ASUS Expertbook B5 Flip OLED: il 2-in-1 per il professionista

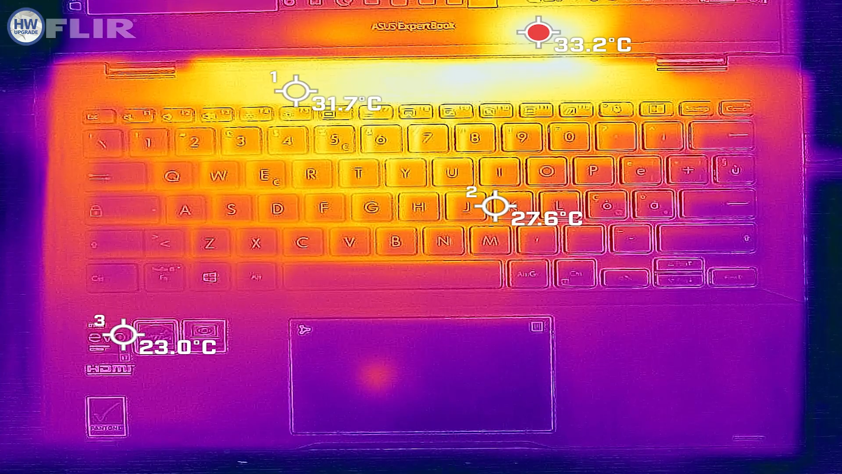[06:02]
Durante il funzionamento il notebook si è rivelato essere molto silenzioso e non ci sono problemi termici. Asus ha implementato un sistema di raffreddamento che interviene con una certa attenzione, privilegiando un funzionamento come detto silenzioso.